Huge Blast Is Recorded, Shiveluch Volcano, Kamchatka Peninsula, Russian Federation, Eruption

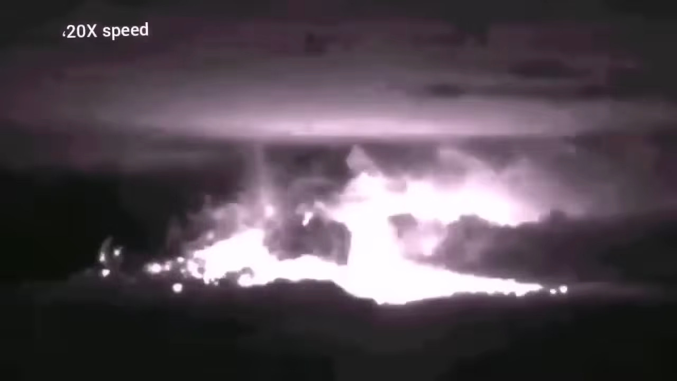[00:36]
we can see that the whole mountain the dome of it explodes and shatters.